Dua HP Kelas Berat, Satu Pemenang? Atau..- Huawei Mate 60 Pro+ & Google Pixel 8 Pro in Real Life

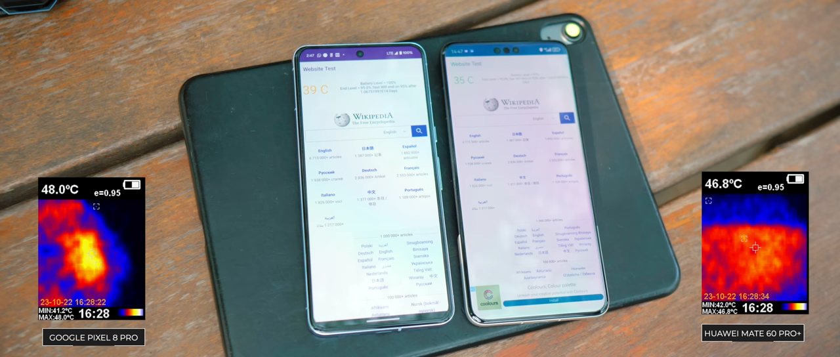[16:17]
Sementara di Mate 60 Pro Plus, 47 derajat.
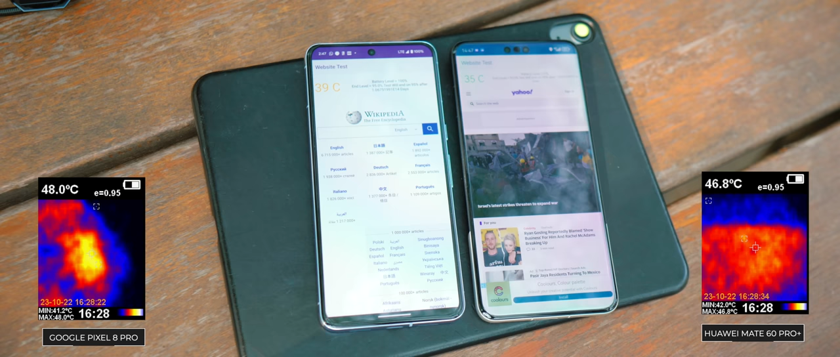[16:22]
Suhu, surface temperature-nya. Jadi, kesimpulannya, kalau dibilang lebih panas, ya nggak juga. Bedanya cuma 1 derajat.
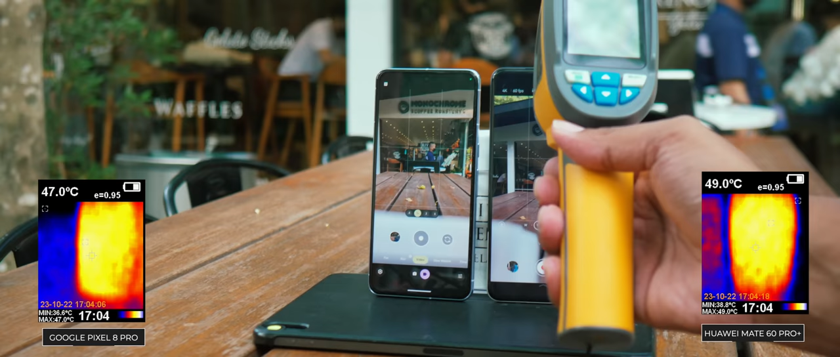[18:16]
Jadi, sebenarnya lebih panas, Mate loh, ketika, nge-record video 4K 60 fps.